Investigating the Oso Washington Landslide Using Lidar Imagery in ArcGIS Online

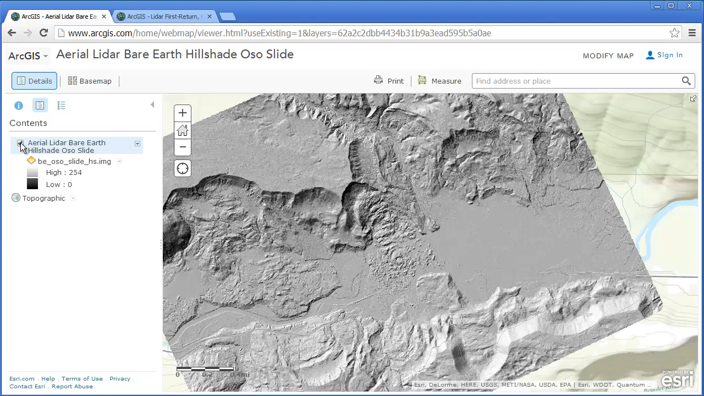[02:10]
And you can see right here, if we take off, you see the new landslide right there, and you see the debris. Now, it's interesting because LIDAR imagery can be gathered rather quickly, and it results in a very accurate image of the earth's surface. So you can see that this stream was undercutting, but now we've got even further up the slope here, this devastating event. So take a look at this aerial LIDAR bare earth hillshade.
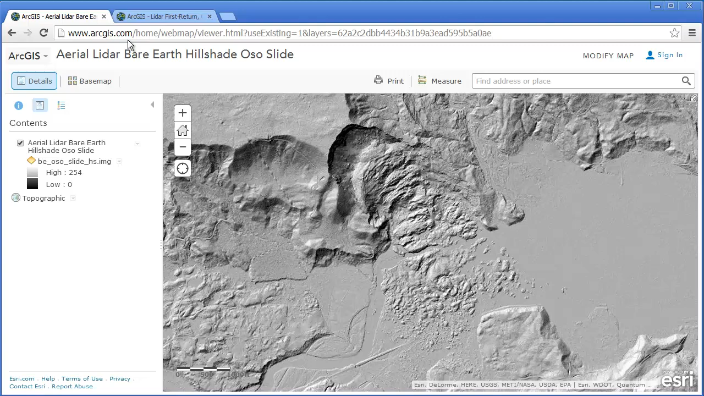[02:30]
But also, there is something called the LIDAR first return from the slide area.
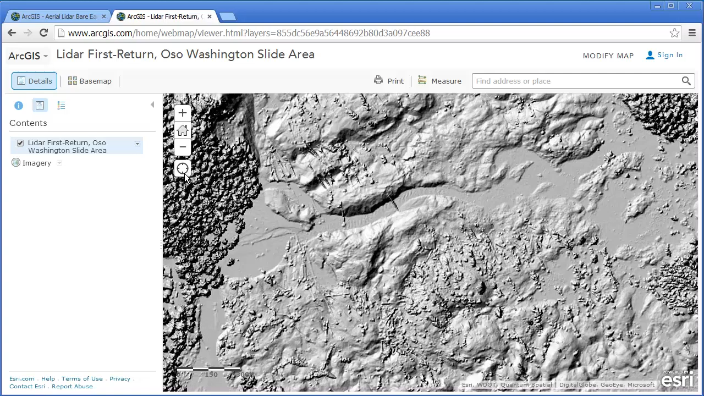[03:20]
Also, since it's inside ArcGIS Online, you can change the base image from, say, a topographic base. Let's change it to an image base. Now this image is going to be, of course, before the landslide. But now we can see that, gosh, things that were looking relatively calm in these folks in here, in their homes, is now completely buried, right?
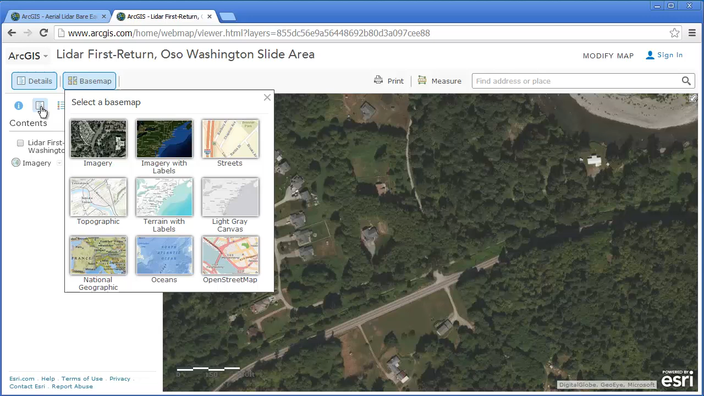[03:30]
You can change it to different kinds of images if you want to.
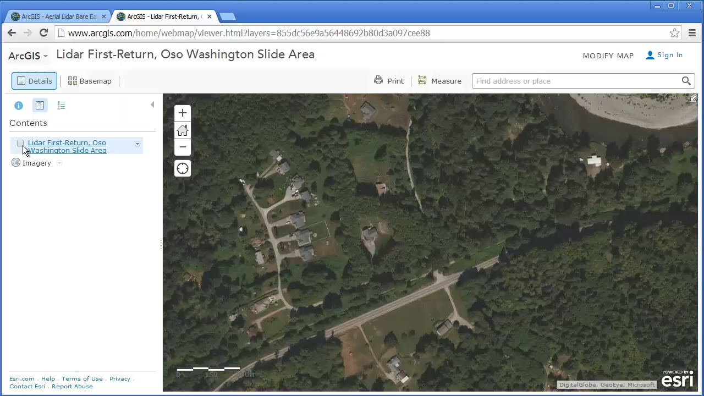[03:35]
But let's take a look at that. Okay,
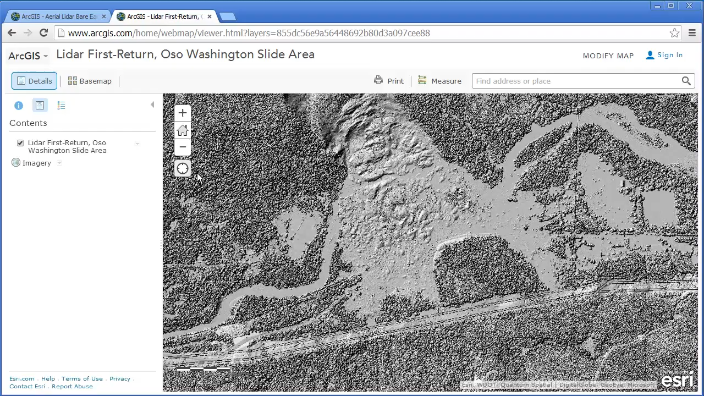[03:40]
so these images are really powerful to be able to use to understand the extent. You can use the measure tool to measure the extent of, let's say, square kilometers around this area. So you can do this kind of thing where you're measuring the extent of the slide, that type of thing.
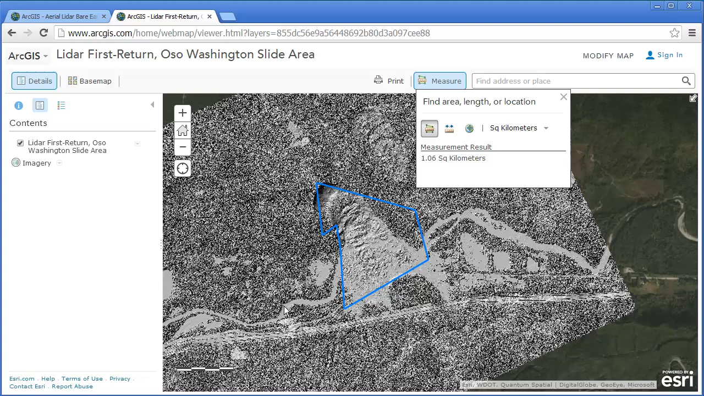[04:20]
And, of course, not just this square kilometer, but what about this river and these folks upstream and downstream that are affected and will continue to be so long after this kind of fades from the news. So these two images,
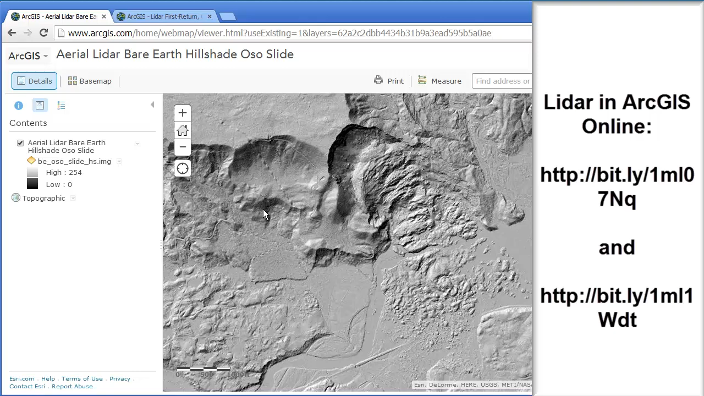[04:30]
these two LiDAR images, can be used quite effectively inside ArcGIS Online.